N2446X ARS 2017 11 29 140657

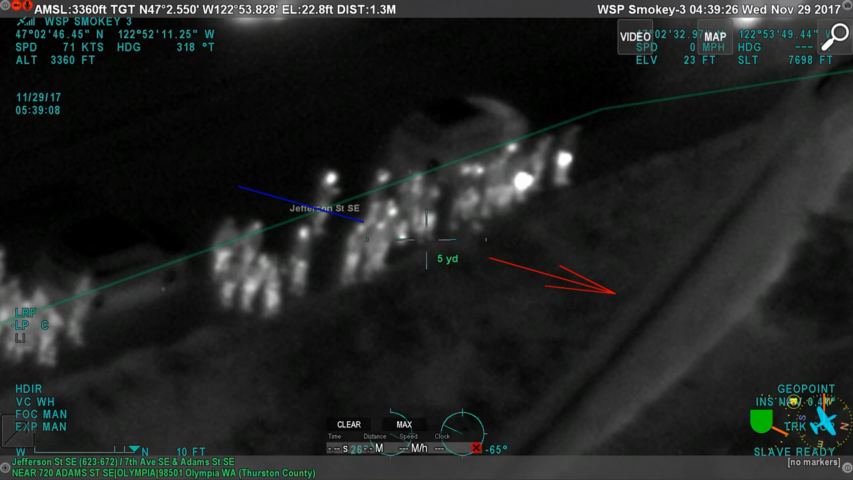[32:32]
they're going to try to push these folks back here. They're forming up a line.
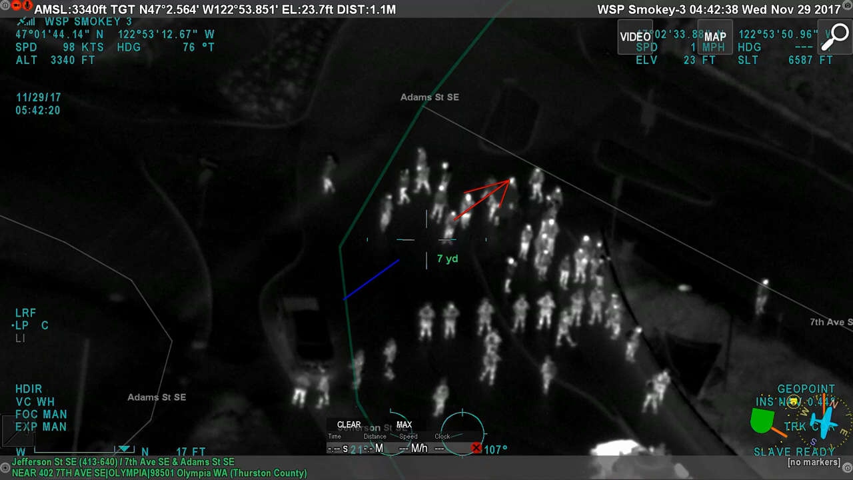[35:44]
Hey, Rod, Ruin, there's another one on the opposite side up above. Okay, is there somebody that can get up there, because we're not going to be able to with the wall here? Copy, we'll check it.
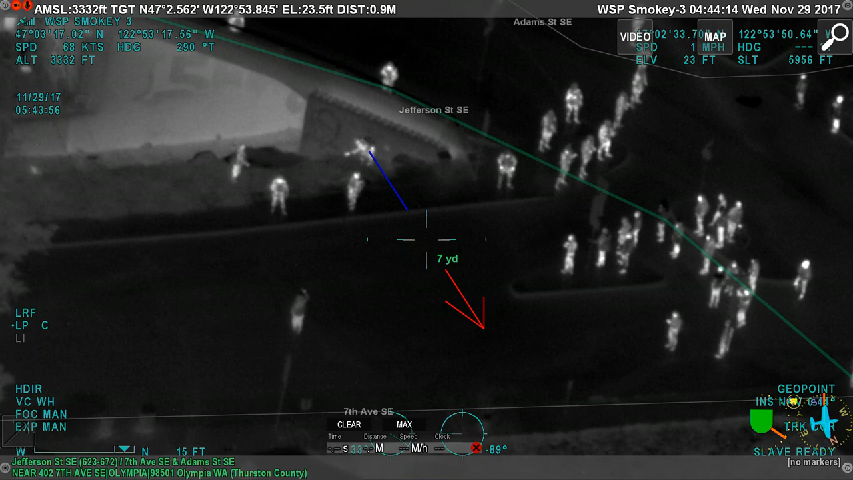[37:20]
That guy seems pretty fired up there. Oh, yep. Everybody else is more or less just standing around, but he's the one who's doing a lot of angry waving and...
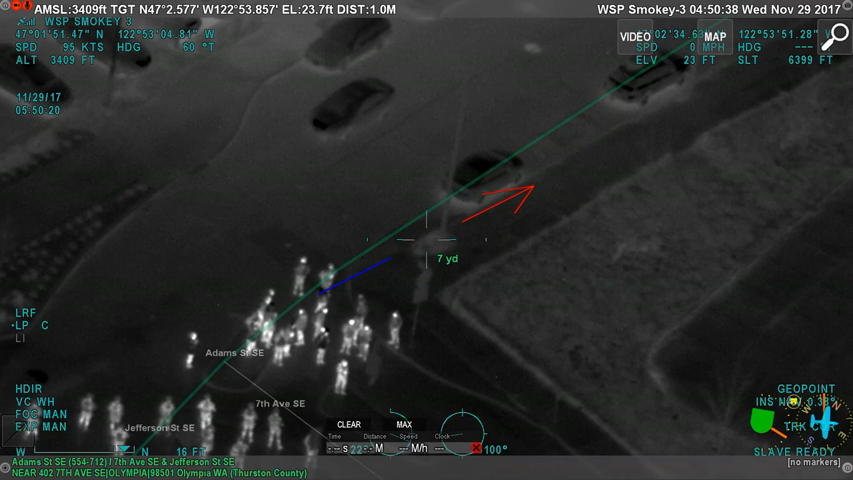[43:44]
I count 22 or 23 of them up there. Okay. Looks like they're kind of on the sidewalk, or they kind of a little bit. They're in the middle of 7th, basically. They're not being too disruptive. But nobody could drive down 7th anyway, because there's all the stuff, so.
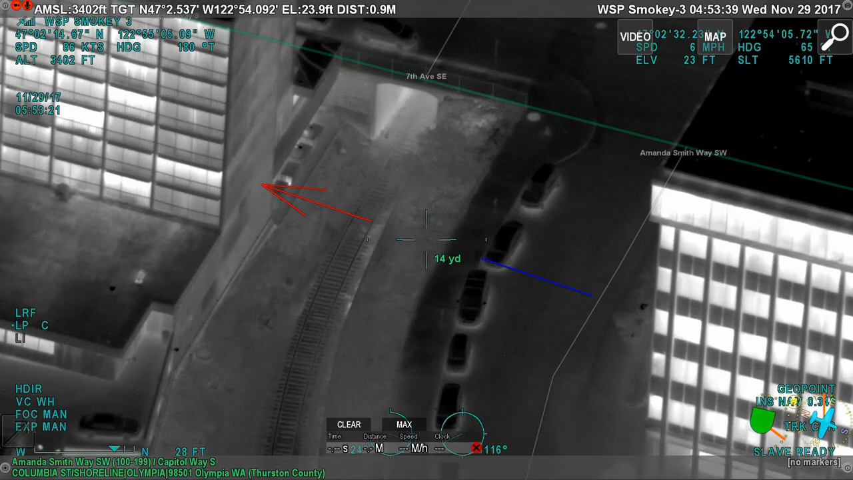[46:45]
Even the other end of the tracks that come out of this tunnel, there's nothing going on there. What's 1063? That's the new headquarters building. Oh, okay.